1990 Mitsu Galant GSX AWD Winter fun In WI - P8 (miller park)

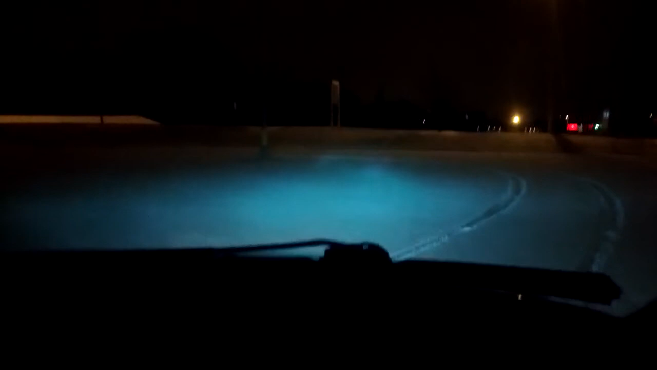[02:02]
Oh I think that was a cop getting off the freeway. Shoot. Uh, what's this lady? What's that guy?